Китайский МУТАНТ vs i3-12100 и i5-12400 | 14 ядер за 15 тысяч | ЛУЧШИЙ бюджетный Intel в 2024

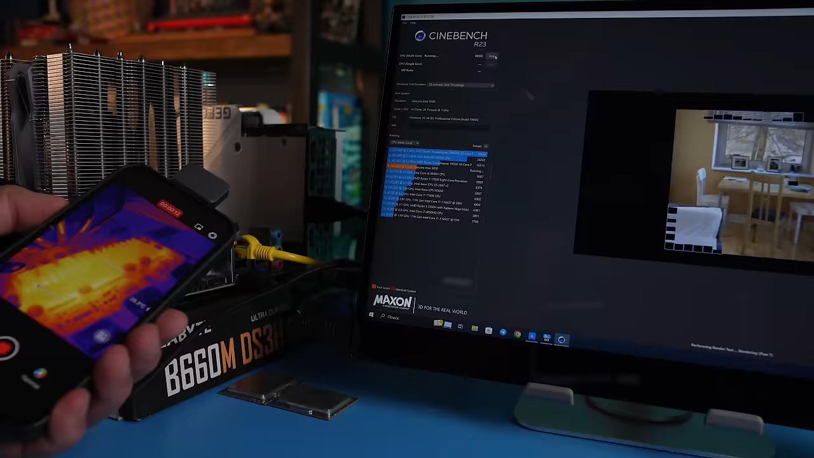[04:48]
Троттлинг ВРМ? Тоже нет. В кои-то веки китайцы не сэкономили на мосфетах.
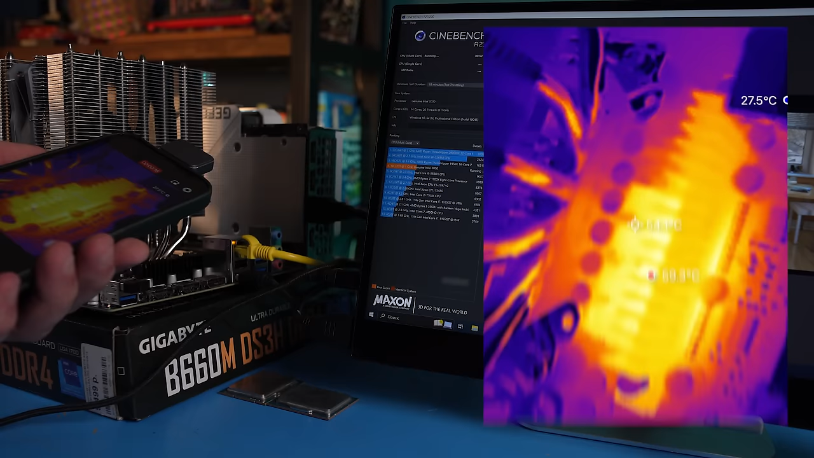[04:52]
Зона питания не прогревается даже до 60 градусов. При этом 999 Ватт ТДП не фейковые.